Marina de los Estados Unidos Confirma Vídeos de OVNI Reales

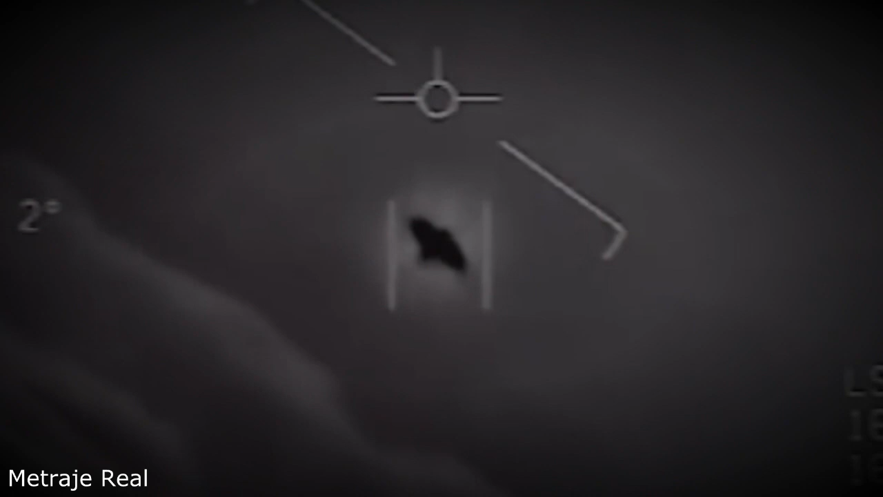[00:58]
sensores se fijaron en un objeto que se mueve de un lado a otro hasta desaparecer y
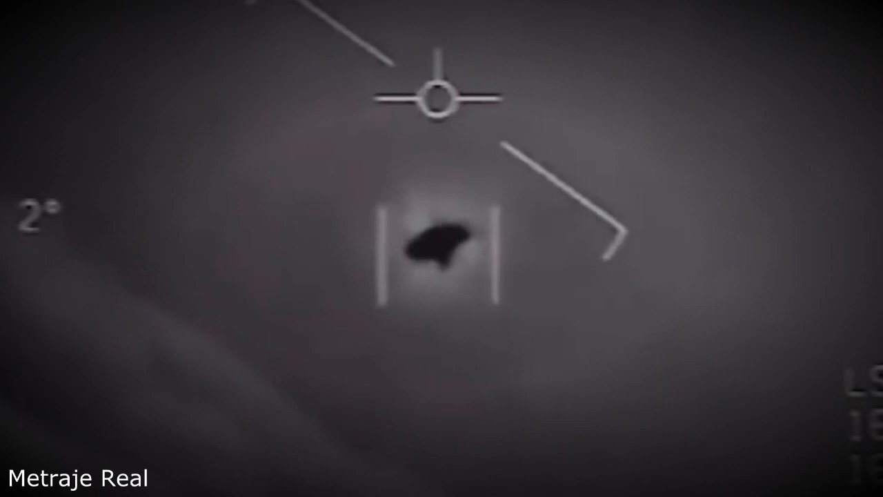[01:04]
finalmente por el lado izquierdo de la pantalla el movimiento es tan veloz que la cámara no es capaz de seguirlo Por otro lado después vinieron dos videos más ambos en el año
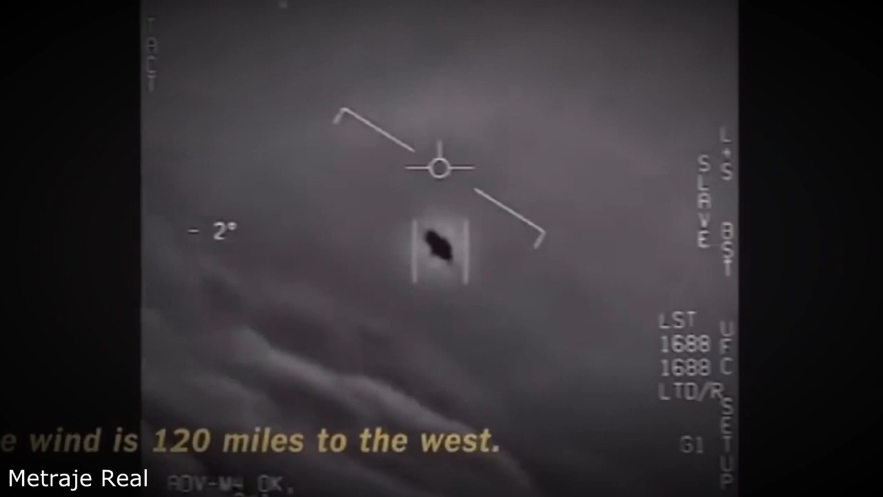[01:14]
2015 en los que se pueden escuchar a unos pilotos de combate estadounidenses intentando
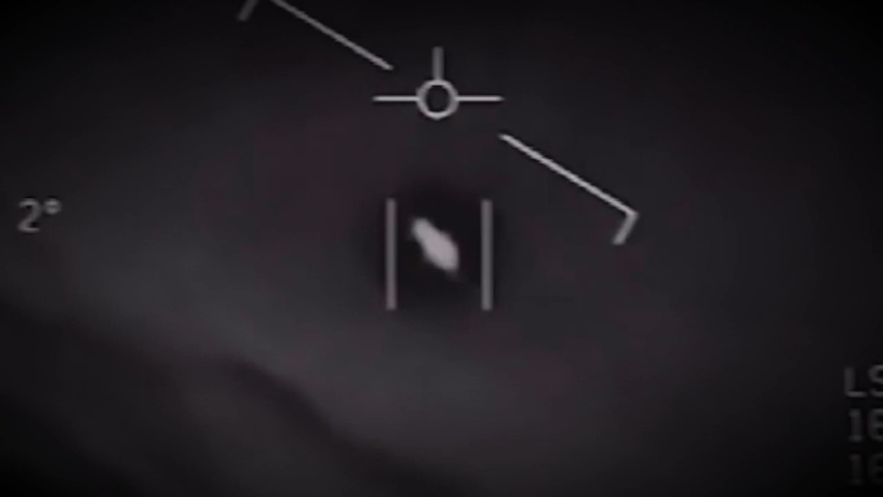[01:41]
ovnis se deben a una gran medida a que es importante que las personas estén completamente informadas sobre las incursiones desconocidas que puedan haber en el planeta y sobre todo para que los alumnos de las fuerzas militares estén mejores preparados para responder a un posible ataque extraterrestre Durante muchos años nuestros pilotos nos han informado de estas incursiones debido al estigma asociado a la terminología y las teorías anteriores sobre lo que puede o no puede estar viendo en esos videos Los sensores pueden
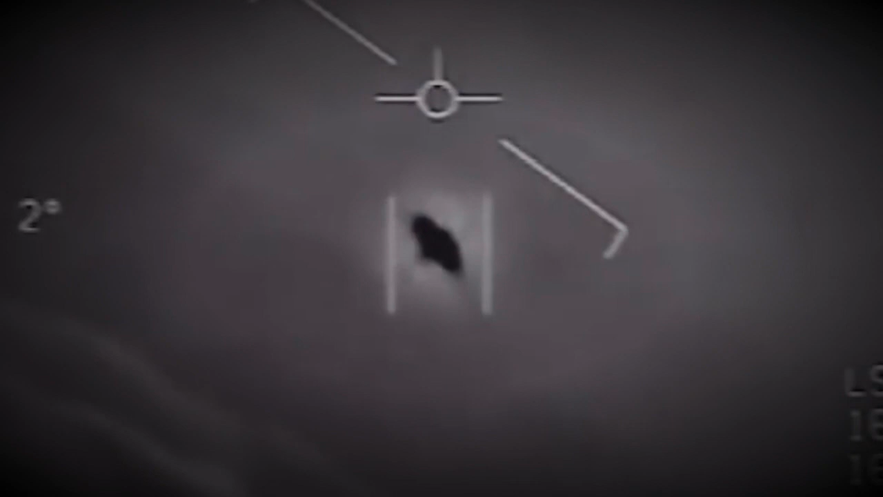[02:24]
proporcionar una gran cantidad de información sobre ovnis incluyendo rango, velocidad, rumbo, forma, tamaño y temperatura Sin embargo, con tantos sensores y tanta información es un desafío combinar la información en algo útil Y aún así, el ejército está intensificando su trabajo sobre la autonomía y la